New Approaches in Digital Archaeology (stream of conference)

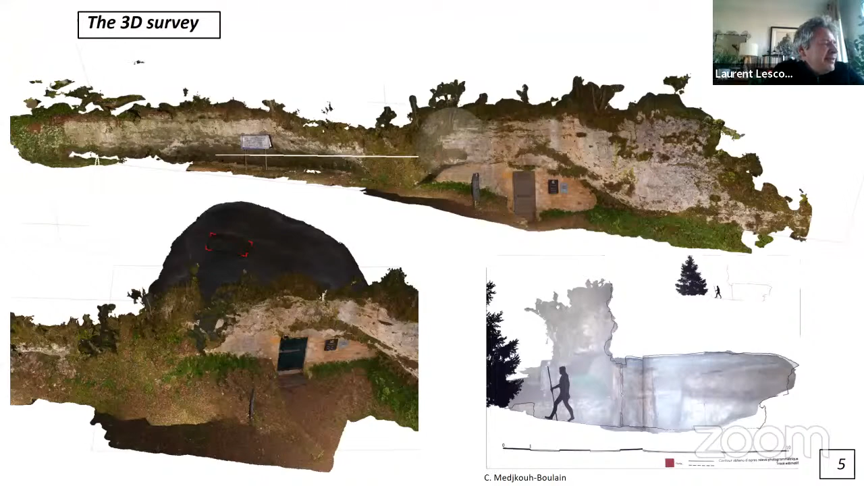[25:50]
techno-traceological information on the ceiling, as well as the ability to distinguish between anthropogenic parts and subsequent alteration. In fact, new representation are even possible to consider.
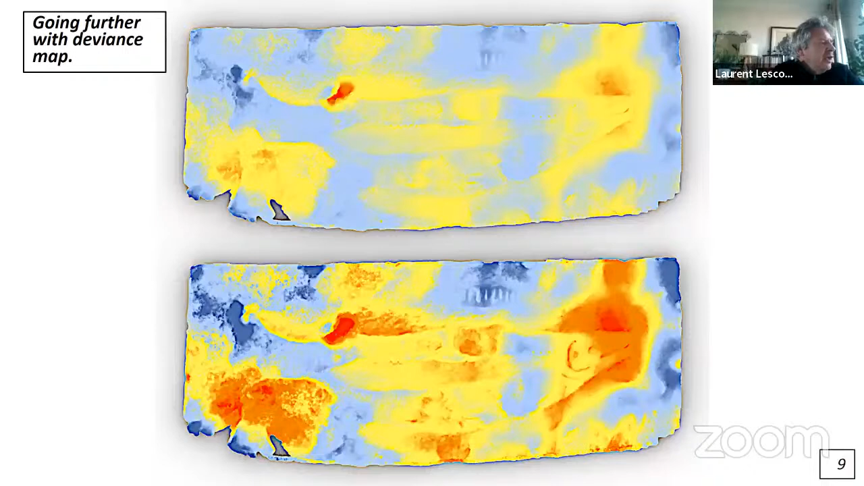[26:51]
But the tool we had were not flexible enough, so we decided to develop our own tool using photogrammetric tools. For that, we use Rhino and Grasshopper.
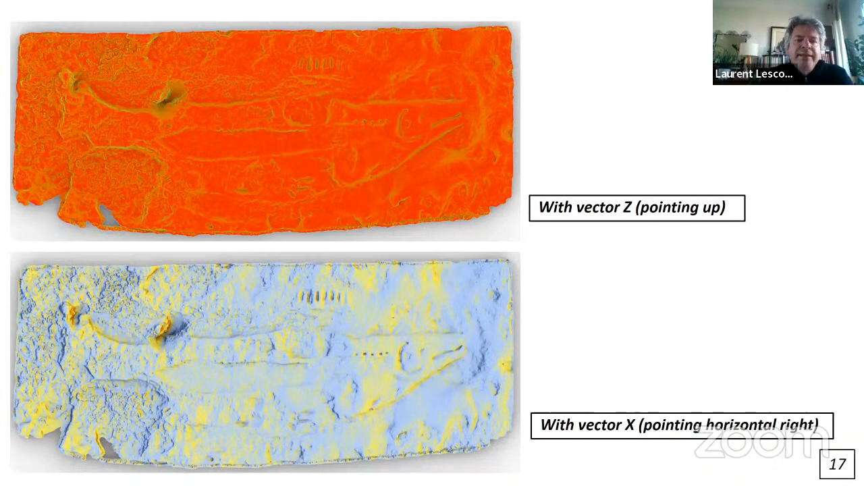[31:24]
and then the calculation made with vector X, so it's horizontal on the right. And it's really revealing the details that were before very hard to see.
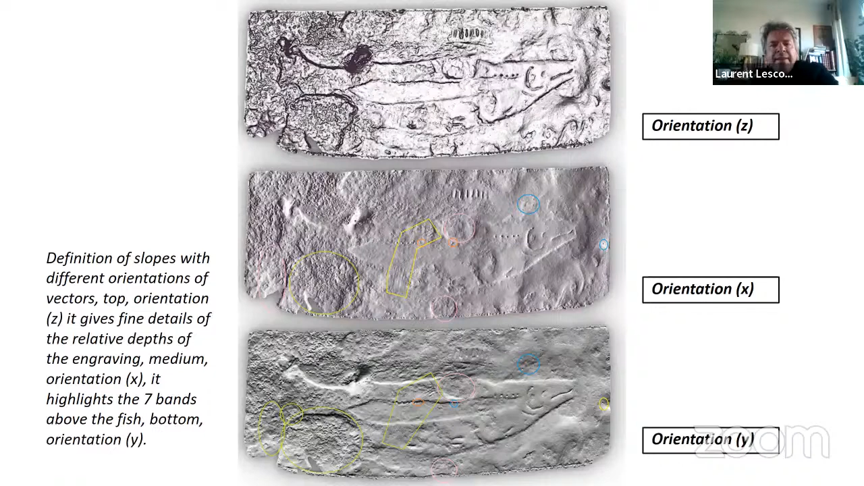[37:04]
details differently and it's very fine. So it's very interesting. So thank you. I can say it's not very complicated to set up and it's very easy to share.